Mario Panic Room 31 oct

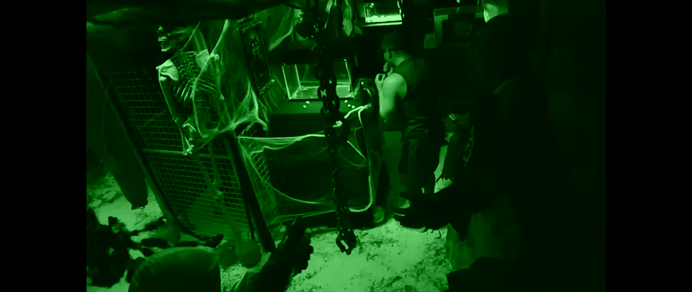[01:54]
¡Oh! ¡Toca la boa! No sé. No sabe. ¡Toque la boa! ¿Dónde está?
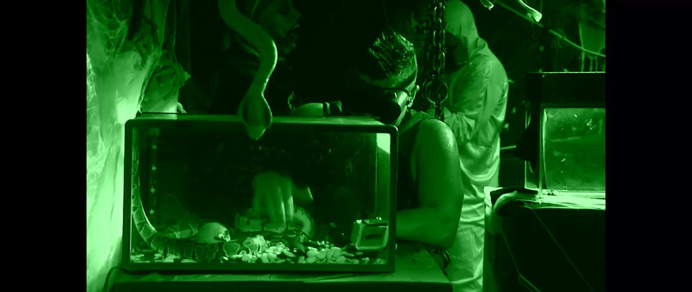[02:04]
30 segundos tiene para adivinar no, qué no es. No sé qué es, no sé qué es. ¿Cómo que no sabes qué es, hombre? ¿Tú nunca has tocado una boa?
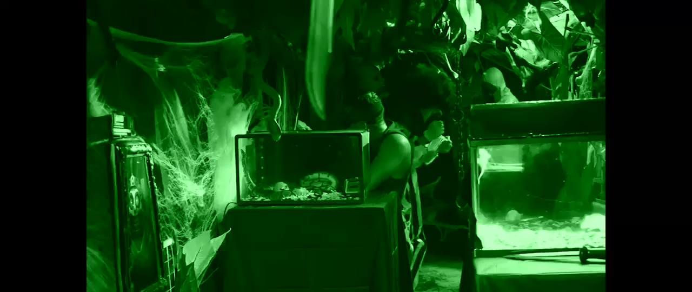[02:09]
Aguanta. Una culebra dulce. ¿Una culebra? Eso, Mario. Eso, Mario. ¿Se come o no se come? ¡Ay, no sé!
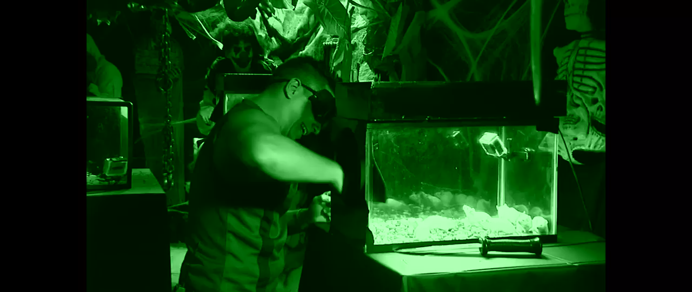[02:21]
¡Esta boa se mueve! ¡Se mueve esta vaina, brother! Me estás preocupando, brother.